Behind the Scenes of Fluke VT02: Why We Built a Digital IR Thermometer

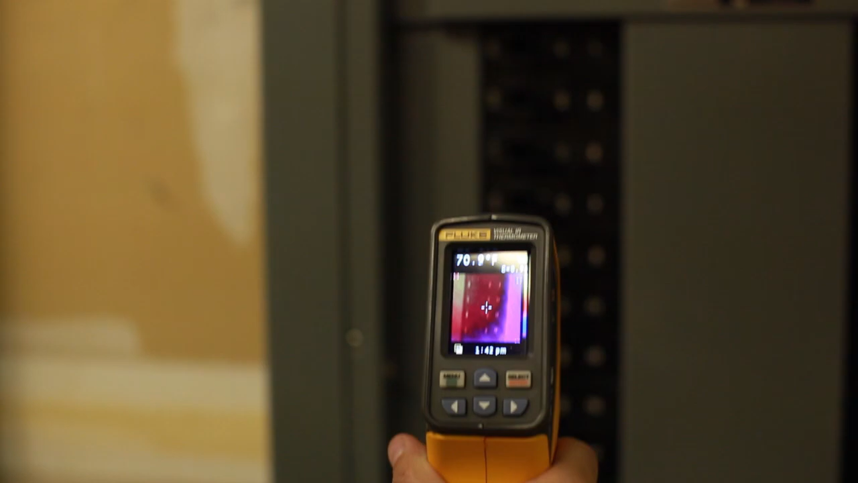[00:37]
It sits in between thermal cameras in what we call IR spot guns or IR spot thermometers in a new category that we're creating that we call visual IR thermometers.
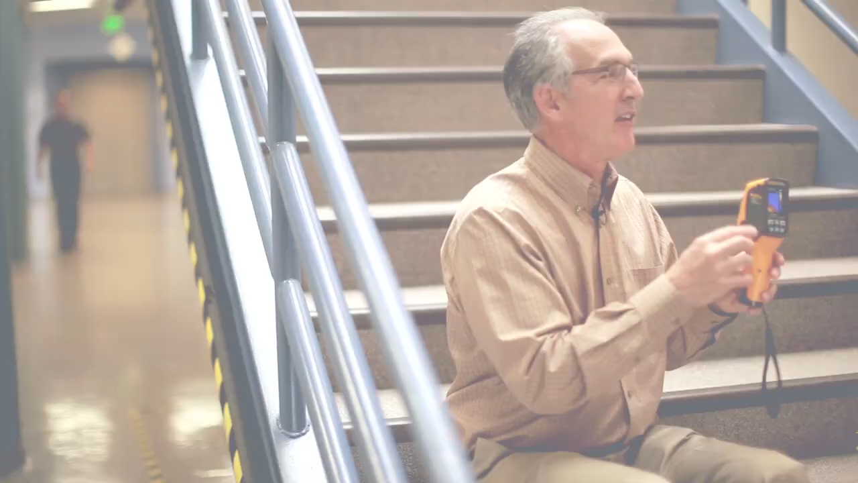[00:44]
Another neat thing about the VTO2 is it allows you to go from a full visual image, and just by using these up and down arrows,
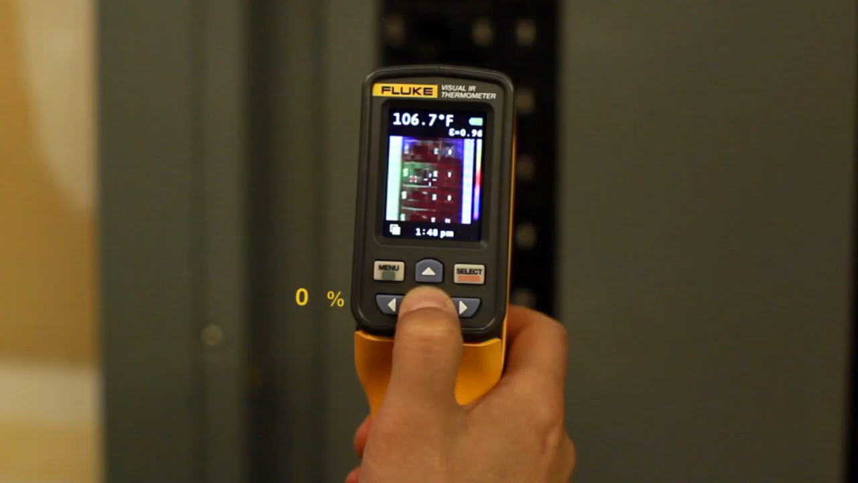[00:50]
On screen: spot 106.7°F
you could step between 25, 50, 75, and a full IR image.